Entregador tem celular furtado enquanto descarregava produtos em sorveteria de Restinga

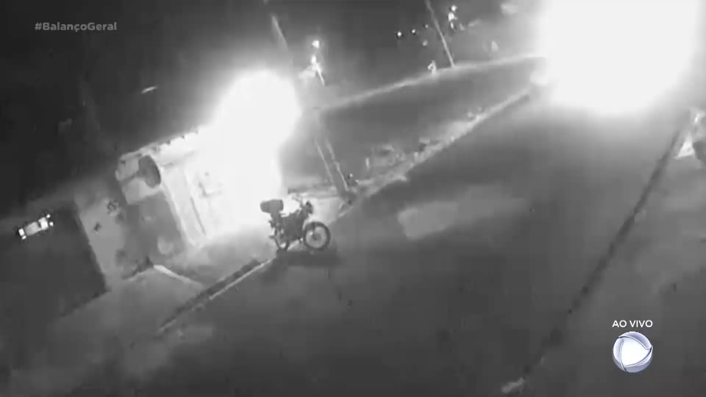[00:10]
A imagem mostra o entregador chegando na sorveteria. Ele estaciona e desliga o farol do furgão. Logo após, o ladrão aparece empurrando uma bicicleta.
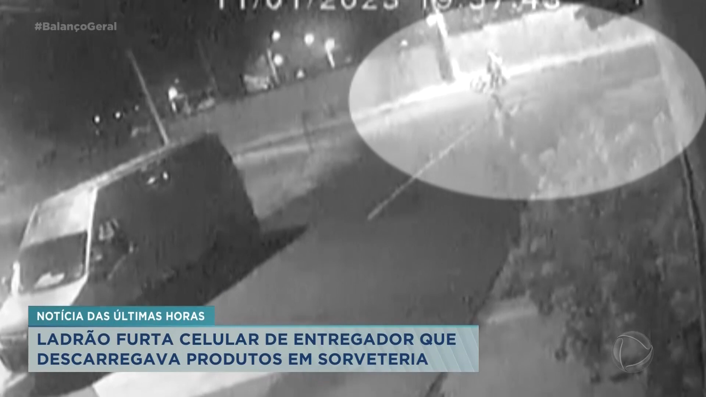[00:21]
Enquanto o entregador desce e faz contato com o comerciante, o bandido disfarça e começa a bater no portão de uma residência. Repare que ele sobe no portão para ver se tem alguém na casa. Na sequência, ele sobe na bicicleta, observa o que tem no painel do automóvel, vai até a esquina e volta. Por duas vezes, ele volta a observar o celular dentro do veículo.
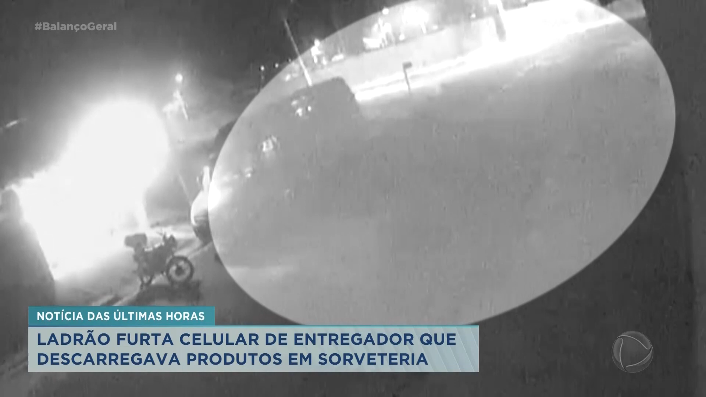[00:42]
Posteriormente, ele vai até o furgão a pé, pega o aparelho telefônico, sobe na bicicleta e foge rapidamente.